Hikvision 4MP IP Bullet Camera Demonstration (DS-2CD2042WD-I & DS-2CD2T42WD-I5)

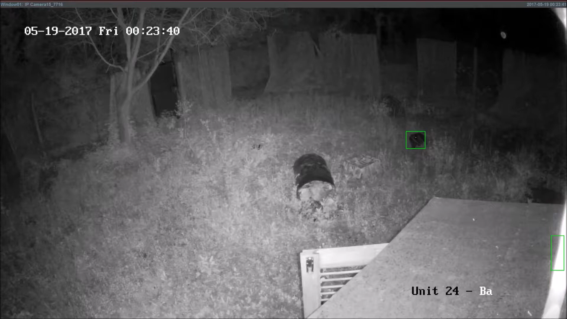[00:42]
And finally, to give you some idea of the night time capabilities of these cameras, here we have again a 2T42 4mm with up to 50 meters of infrared, effectively lighting up the entire area here and keeping tabs on our little intruder. The Hike Star cocon Thanks!